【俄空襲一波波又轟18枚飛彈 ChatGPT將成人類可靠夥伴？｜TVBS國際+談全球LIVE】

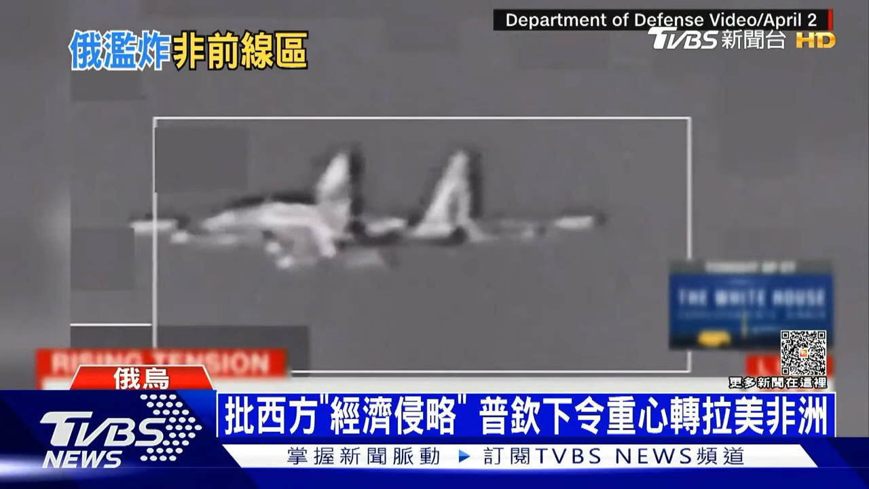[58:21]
普京要全国拼经济，扩大对拉美及非洲地区的贸易出口。而和欧美的交锋不止在俄乌，就连在叙利亚上空都传出美俄两国军机差点正面冲突。Video released by CENTCOM. From April 2nd shows a Russian fighter jet conducting what it calls an unsafe and unprofessional intercept of a U.S.